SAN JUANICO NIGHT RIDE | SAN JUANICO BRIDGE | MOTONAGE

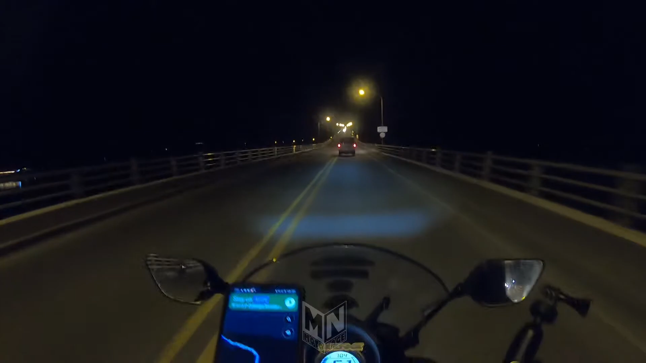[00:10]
we are living later pala ok so we are here at San Manico Bridge the longest beach in the Philippines so I'm leaving later we are
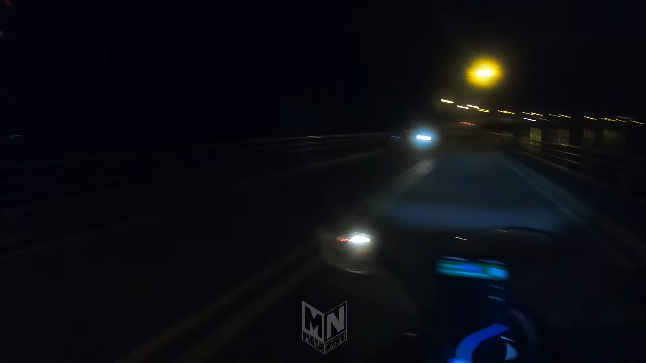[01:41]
Wow! It's so big It's so big